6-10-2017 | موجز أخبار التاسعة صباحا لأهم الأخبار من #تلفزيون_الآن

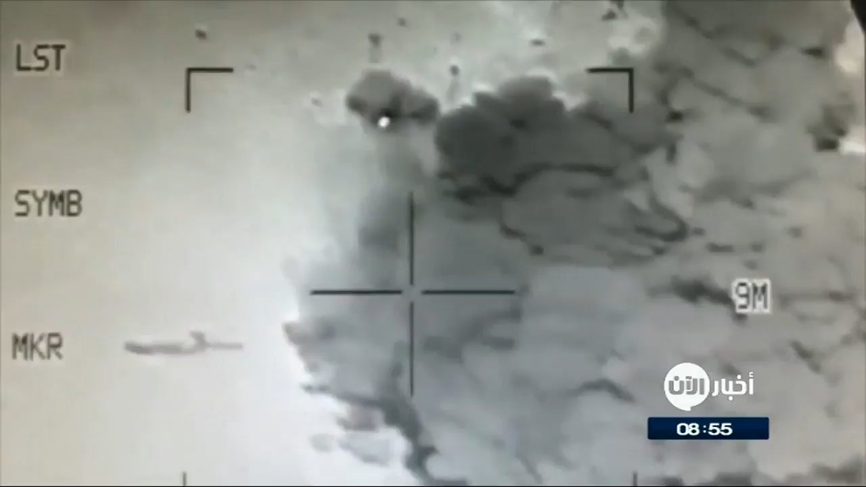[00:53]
افادت مصادر امنية يمنية بقتل قيادين في تنظيم القاعدة في ضربة لطائرة امريكية من دون طيار في محافظة البيضة وسط البلاد وذكرت المصادر ان الضربة استهدفت
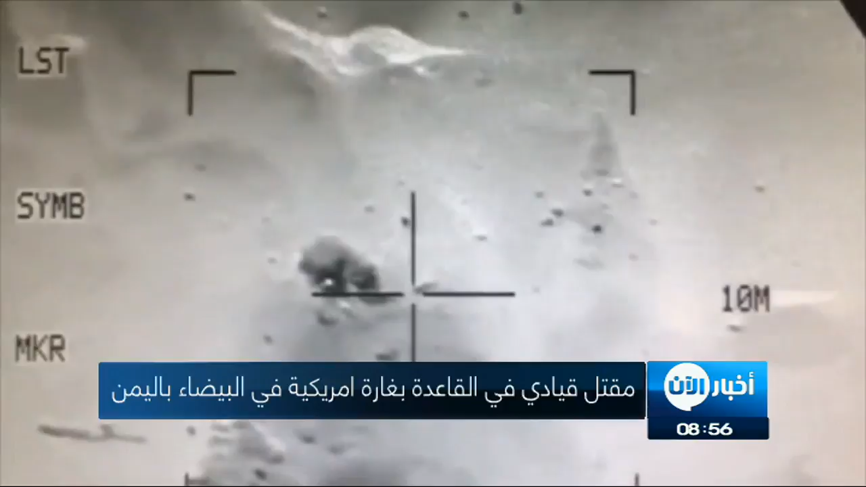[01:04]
القيادين في القاعدة شروم الصنعاني وهو على متن دراجة نارية في منطقة يكلة ما ادى الى قتله وقتل شخص اخر كان برفقته وتعد منطقة يكلة معقلة رئيسية لتنظيم القاعدة في البيضة وسبق ان
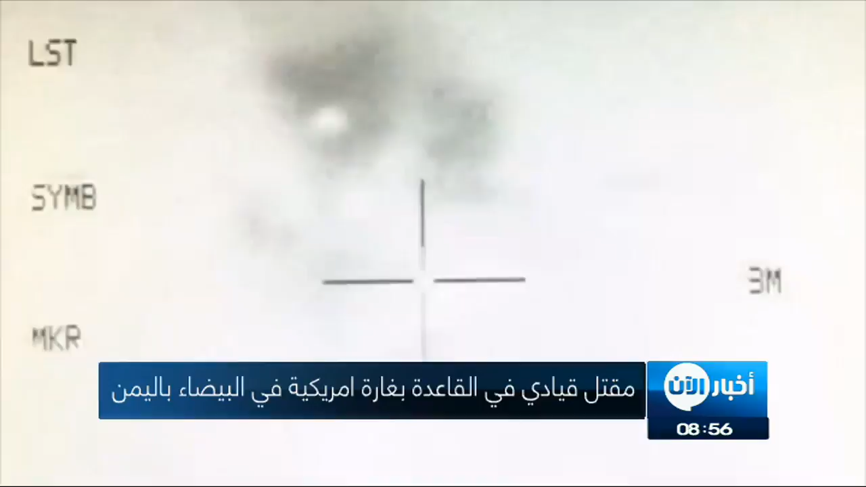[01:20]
نفذت الطائرات الامريكية فيها ضربات متكررة ضد افراد القاعدة